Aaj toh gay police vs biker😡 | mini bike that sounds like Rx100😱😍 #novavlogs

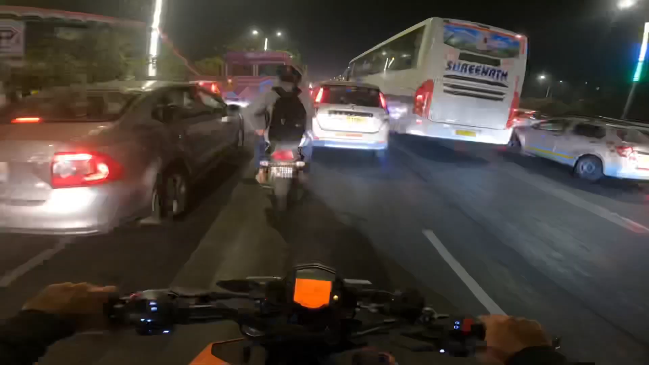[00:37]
आगे नाका बंदी है और हम नहीं चाहते हमको कोई पकड़े
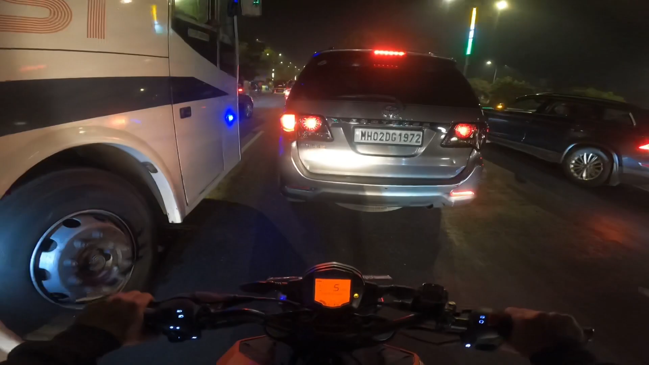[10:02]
अभी चाहते हैं है मिशन सक्सेस्पूल राइट में भी कड़े थे लेप्ट में भी कड़े थे इसलिए हमने पराबर बीच से निकाली सो आगया है जी हमारा प्यारा रेक्लामेशन का रोड और यह हमारे मुंबाई का सबसे प्यारा रोड है हमारे साइड में
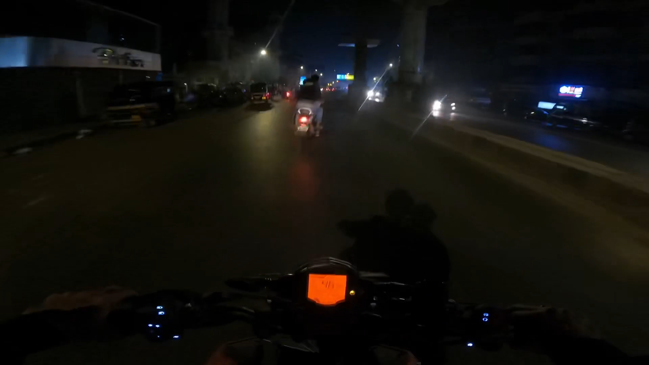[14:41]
से ट्राफिक कम हो जानी चाहिए � भाई जो इस आप से ट्राफिक रहती है थोड़ी बहुत भी कम हो गई नो भी ठीक है देखो भाई हर जगा नाका बंदी ही नाका बंदी है बहुत